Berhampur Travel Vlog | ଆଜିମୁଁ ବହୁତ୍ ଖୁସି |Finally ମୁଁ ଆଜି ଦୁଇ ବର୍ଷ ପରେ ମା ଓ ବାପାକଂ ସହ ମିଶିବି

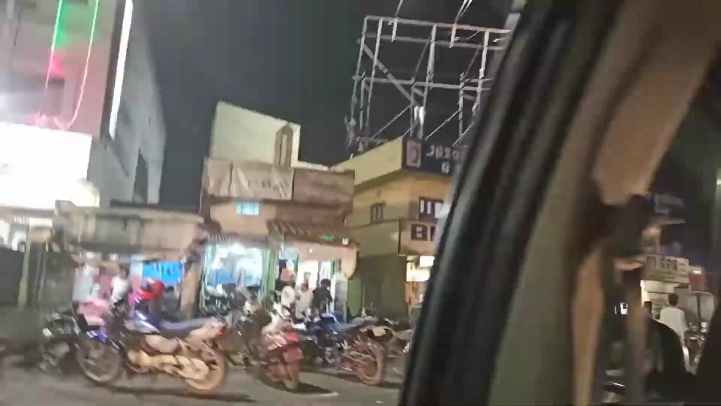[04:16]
দেখুন ব্রহ্মপুর আসকা রোড, যে ব্রহ্মপুরে রয়েছে প্রপর সে জাঁথে তালুকা ছকু।